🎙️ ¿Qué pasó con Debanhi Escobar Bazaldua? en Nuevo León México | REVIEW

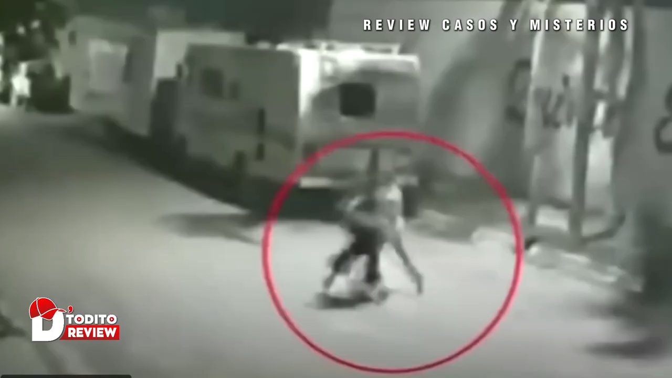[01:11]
perseguida por un joven que intentaba detenerla. Después de una breve confrontación, Devani decidió marcharse sola.